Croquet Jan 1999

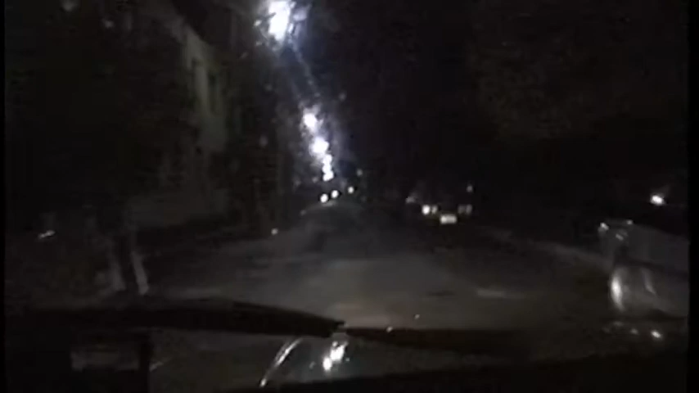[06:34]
We're at Appleton Street now, we're charging down the road, and the siren's obviously going off at the Citroen place. Is that a China in the middle of the road? That's a China in the middle of the road, most definitely asleep in the middle of the road. I've told her.